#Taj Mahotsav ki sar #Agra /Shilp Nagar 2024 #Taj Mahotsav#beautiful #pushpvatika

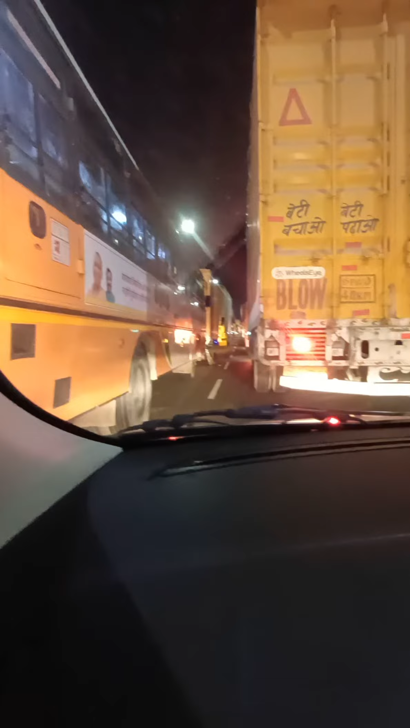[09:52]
रहा था वो देख रहे थे और देखो राक पर में बारा बारा बज़े का ताइम का त्रक यह ट्रक देख रहे हैं इनके साथ में हमें निकल के घर पहुंचना है वीडियो देखे